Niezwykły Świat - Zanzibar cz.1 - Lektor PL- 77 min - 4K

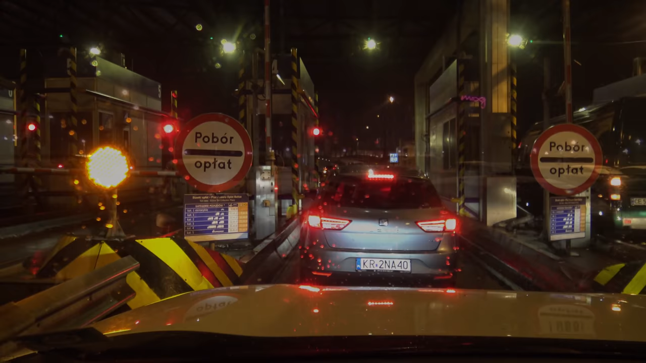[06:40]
Przed świtem dojeżdżamy do parkingu w okolicy lotniska, na którym pozostawiamy samochód.
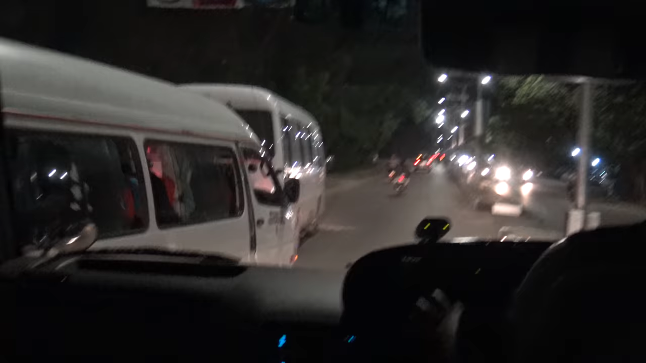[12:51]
Drogowy chaos w mieście, oczywiście w odczuciu Europejczyka,
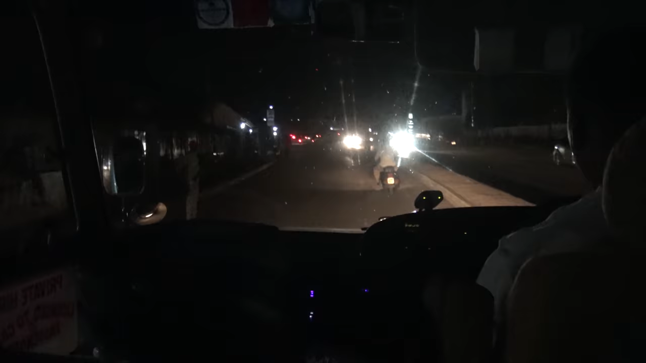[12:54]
to tylko przedsmak szaleństwa, które na nas czekało. Brak świateł, oznakowań na drodze, niczym duchy wyłaniające się sylwetki ludzi,
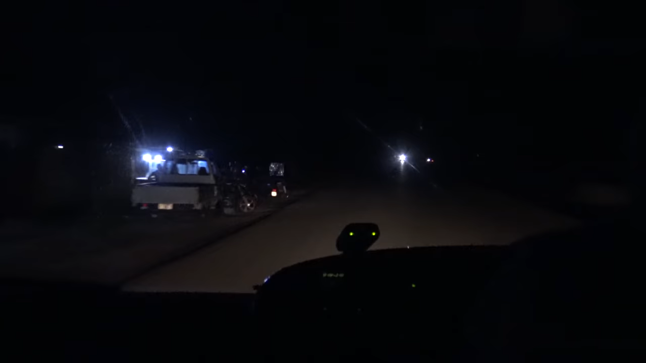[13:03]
o które ocierają się samochody i wszechogarniająca ciemność.
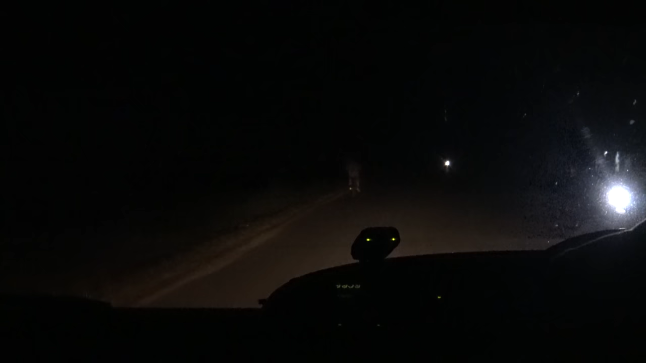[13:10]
Po godzinie tego szaleństwa zatrzymujemy się przed strzeżoną bramą Uroa Bay Beach Resort.